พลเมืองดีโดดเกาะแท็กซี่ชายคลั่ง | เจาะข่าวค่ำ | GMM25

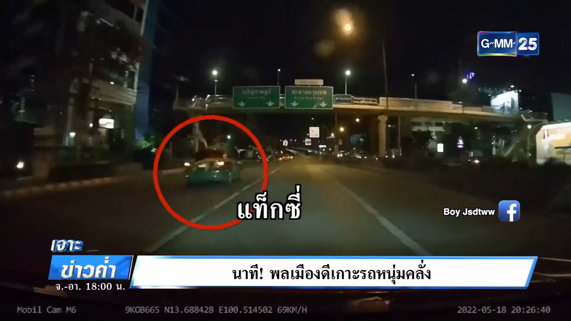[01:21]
เท่งเห็นว่าแคซี่ขับผ่านไปประกติ ว่ามีบางอย่างอยู่ท้ายรถนั่นคือในนุpectionพะดนคลิมดี ในวิวอายุ 30 ปีอิวมะดำ ดำท lilheadmuntนั่นคือคนเป็นเด็กรับรถของร้านอาหาร ของอาหารก็ท้ายерт xi ไปซึ่งก่อนหน้านี้ ในปารเอาขวดทุบหัวเขาแล้วเพราะว่าวิวไบ้แล้วพยายามไปขวางอย่างไม่ให้ในปานเข้าไปก่อกวนในร้านอาหารจนเกิดเหตุการ์ชุลมุลขึ้นมา
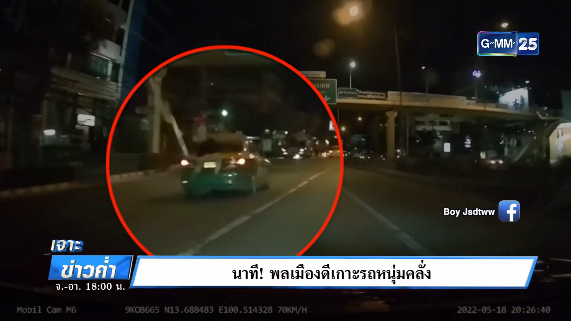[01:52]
ทีนี้ค่ะ ทิ้มขาวเรายังได้ภาพแต่ก็งงจรปิดบนเชิงสภานพรรม 3 ด้วยนะคะพบว่าช่วงประมาณ 2 ทุ่ม 18 นาทีแท็คซี่คันนี้เห็นภาพน้าที่เราวงเอาไว้